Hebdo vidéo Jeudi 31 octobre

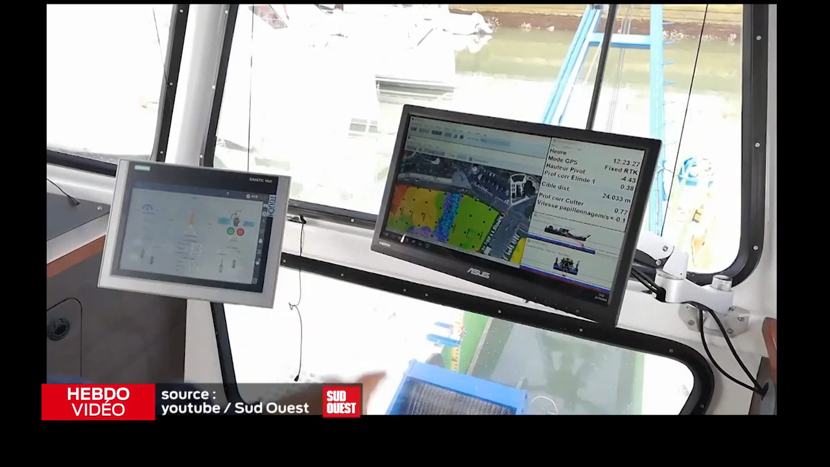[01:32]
Donc si on zoome sur la partie avant, on va voir la drague avec les parties qu'elle a draguées, les différentes profondeurs.